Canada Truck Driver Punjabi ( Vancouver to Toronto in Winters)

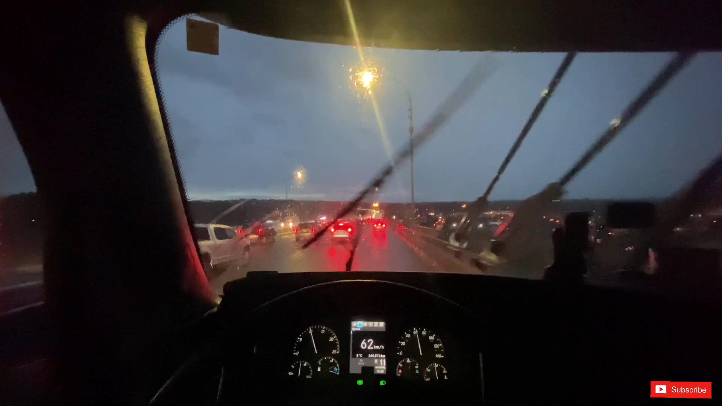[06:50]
अगे जागे प्रांस कैनेडा हाईवे ते जामा गे हो मार्ज ते मौर्के सितिक कर देनी के लि�
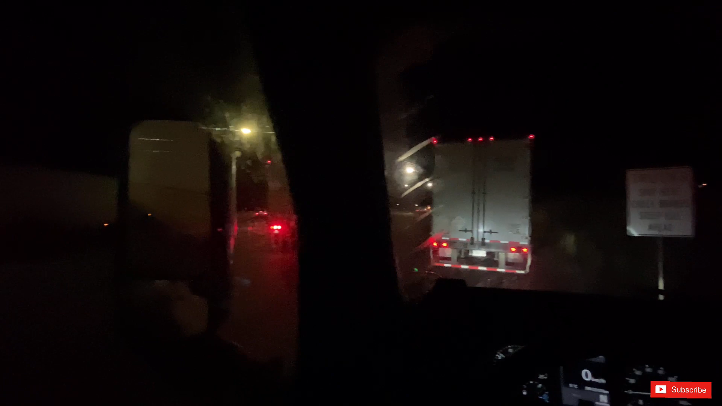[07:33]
चैक करांगे क्योंकि अगे है कि आगे ऐगी है कैम लूप सिटी आएथे ते जड़ी सिटी आइदे सारे वेच डाउन हेली जान दिया ते आपानू जड़ी स्पीड है वो करनी पहुगी कट ते पर अपान जड़ी इथो
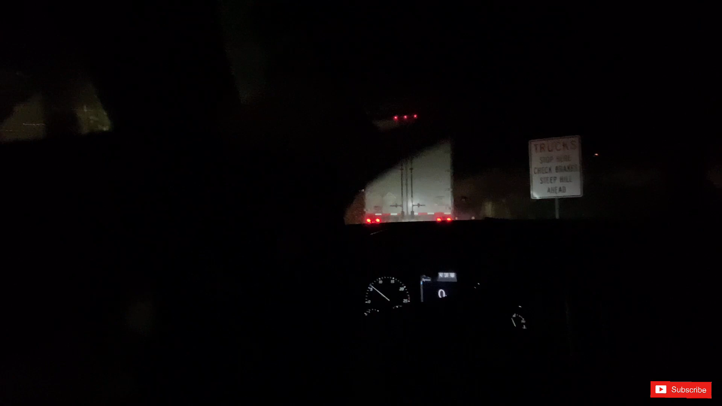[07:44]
ब्रेक चा करके अपने लॉग बुक वीच फिल कातके ते फिर अगे थे ही स्केल है तुसी देख साकते हैं मैं होनकतान स्केल भ अगे गैस्टीशन थे ते कुछ शाकते हैं उत्थे जाके है
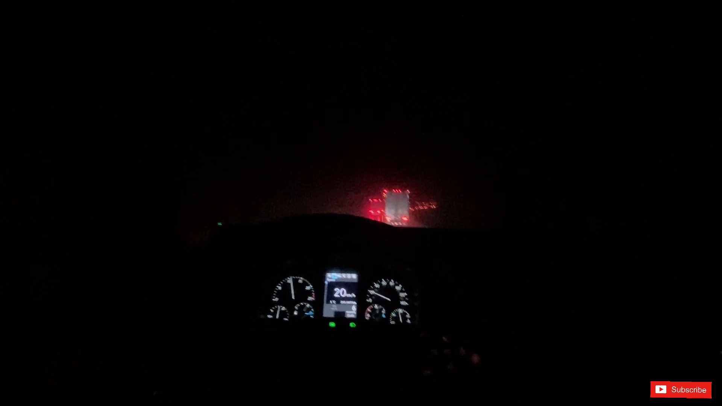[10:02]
जेदे करके ते कुई ट्राक दा एक्सिडेंट हो गया थे हाईवे जड़ा हो गया है बांद आ देखो प्राक लागे आदे आपएं वी हुने ना दे पिछे ही ट्राक आपना फोर्ड वे फ्लैश आराउन करके
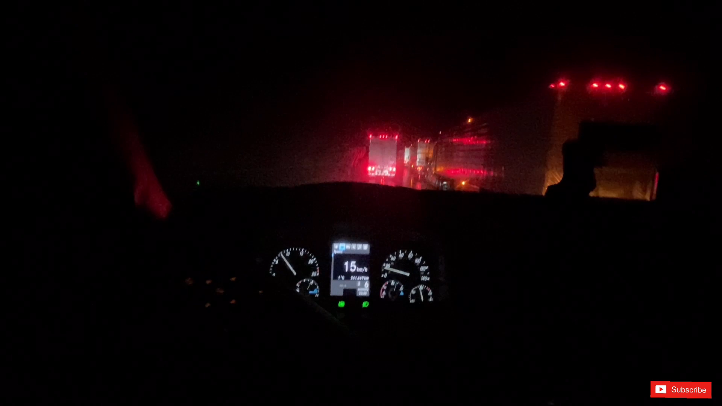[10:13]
ला ले आया थे ओ पिछे बंदा खड़ा सी गा जड़ा सारे � इंस्ट्रक्शन्स दे रहा हीगा कि अगग अगग जान ली तो भी देख सांदे हो गड़ी ने लाटा अप्राइश कार लिया हो दे